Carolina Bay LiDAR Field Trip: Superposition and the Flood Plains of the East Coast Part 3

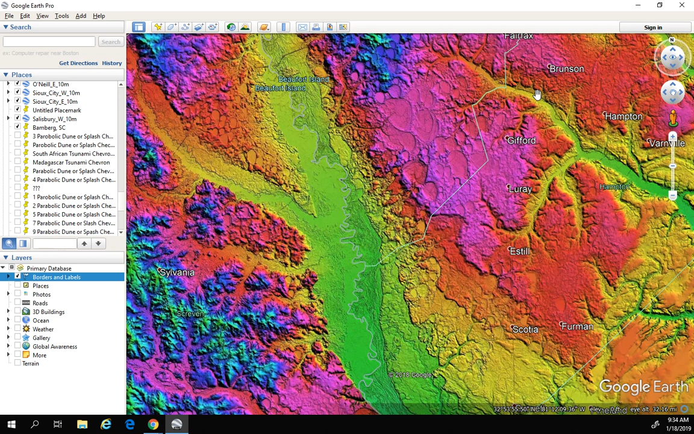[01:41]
So we're talking, you know, sometime within the past 20,000 years, something happened to create these five to 15 mile wide floodplains. And I want to show you one of these 15 mile wide floodplains here in a little bit. But something else I didn't do that I really should have done last time was spend a little bit more time showing you the difference. And so let me go and click off of the LIDAR and show you what we're talking about here.
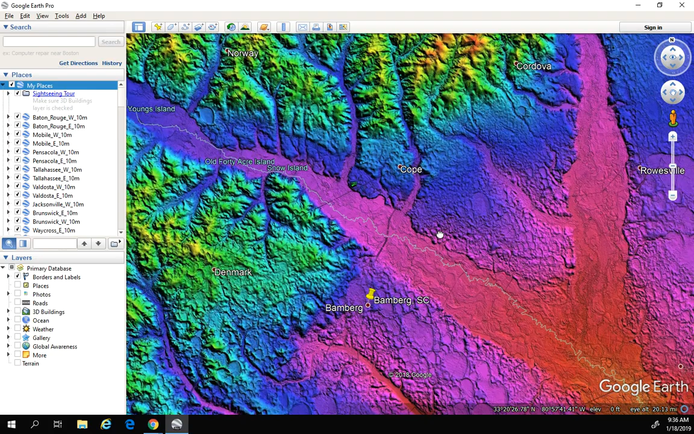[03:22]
we don't see any of those meandering bends that you should see like this right here. Um, this is what you should see all up and down these rivers. If it was, you know, a long-term process of, of meandering that formed these floodplains. Um, so anyways, again, I wanted to spend a little bit more time focusing on the,
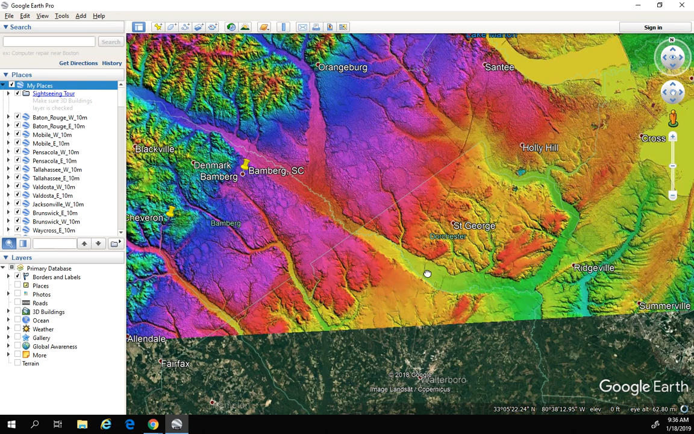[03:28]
um, just the sheer size and the volume of water that must've been coming through these areas. Uh, the, the farther south we get here, the, the, the fewer bays we find, but again, they were, this whole area still would have been affected by the flood water. Um, and so I, I still want to take, you know, a couple measurements of, uh, you know, if I can, I don't know why this gives me such a hard time, but yeah,
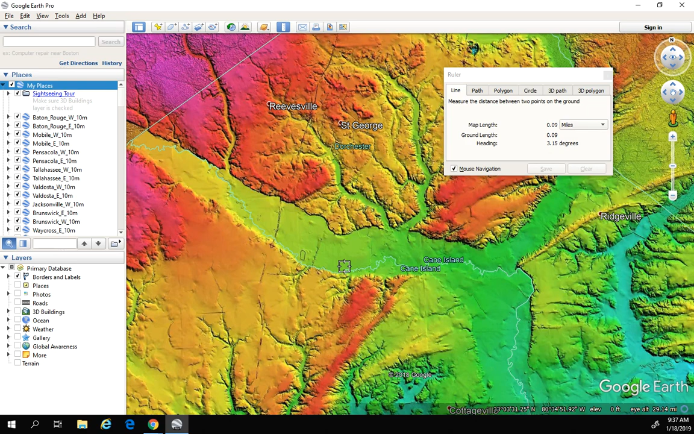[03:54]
there's a three mile wide floodplain right there. Um, and you know, they, some of these just get huge. They, we got these really, really large floodplains. Um, let's check this one real quick.
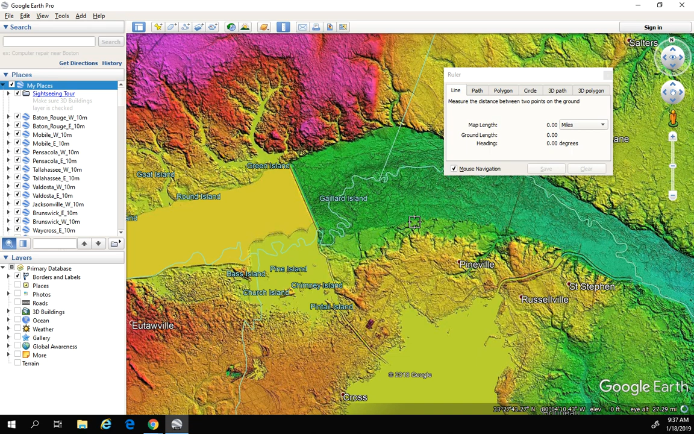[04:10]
Yeah, that's an over five mile. I mean, that one time that this whole thing was just full of water over five miles of water, uh, across and just a tree.
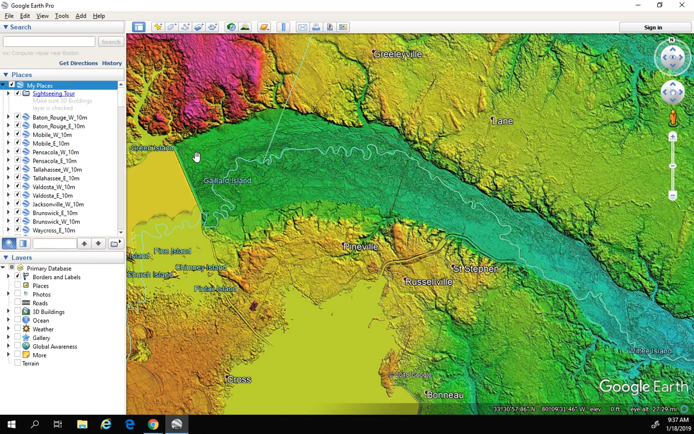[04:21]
I mean, you could see, again, I, I mentioned before about the, the braiding,
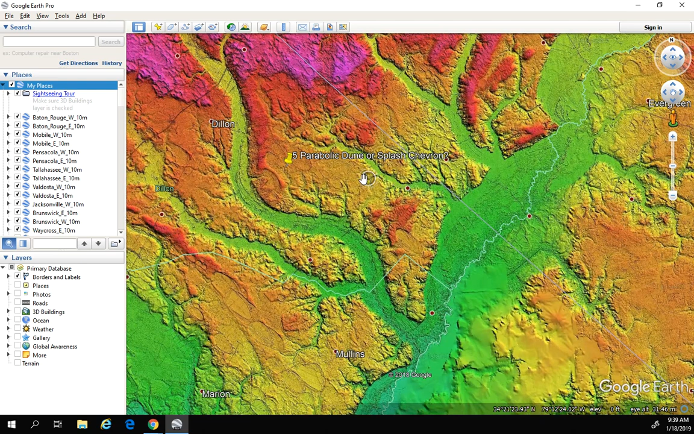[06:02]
uh, after these bays were formed. So again, uh, using the law of superposition, we should be able to start to, to put these things together. Um, uh, yeah, I mean, all of these bays here, again, the splash chevrons, we've got the water coming out.
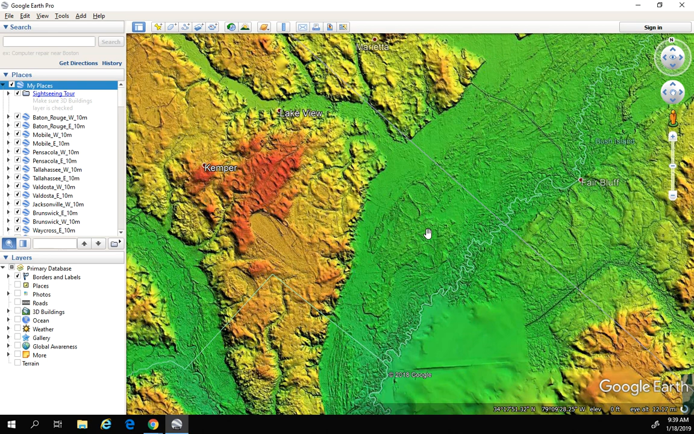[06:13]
Uh, you know, I, I hope we are, you know, this is a neat area because we had some, we had some bays that were formed, uh, and it looks like they almost got washed out, but you could still see them. So that's cool. That's, that's neat. This is a neat area to investigate. Uh, here's Lake Waccamaw, by the way. I think I mentioned, uh, Lake Waccamaw before. Um, this is a, a very well known Carolina Bay. Uh, you know, there's, there's the Waccamaw Indians, uh, that I mentioned in one of my other earlier videos.
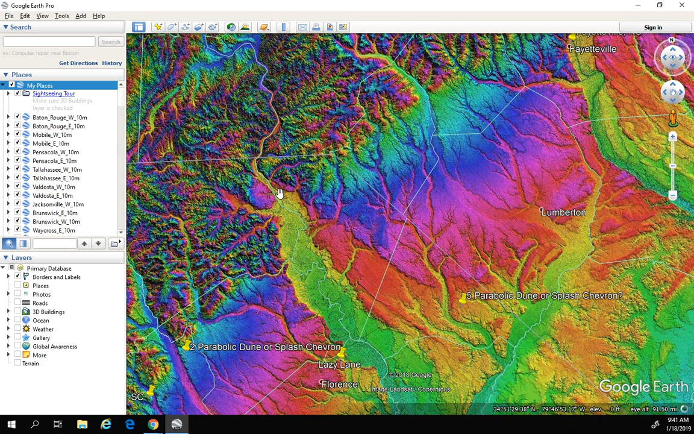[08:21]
where all this water collects and then just meets and creates these huge floodplains, uh, tremendous amounts of water coming through there. And again, if you just use that law of superposition and look for the Carolina bays,
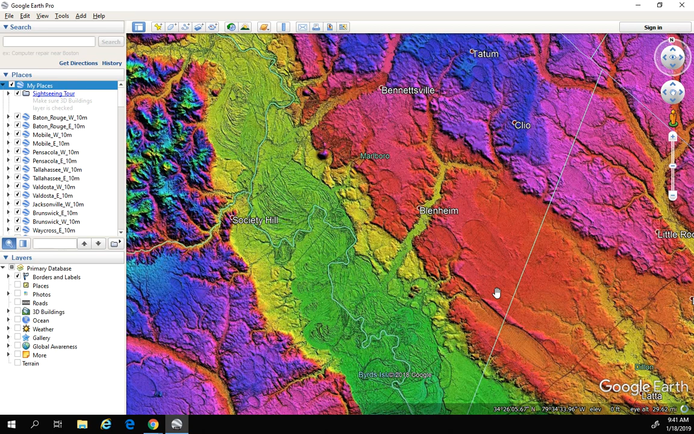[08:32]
um, and then where they're not, you know, that pretty much, uh, you know, pretty much shows us where, where this water was going.
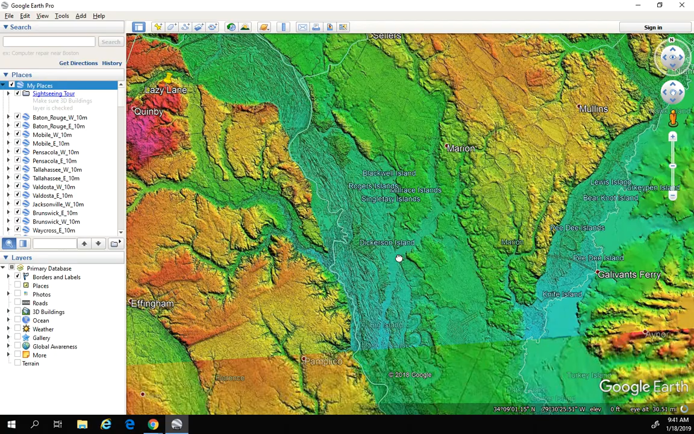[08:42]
Um, so yeah, lots, lots going on here now down here in the lower coastal plain is interesting too.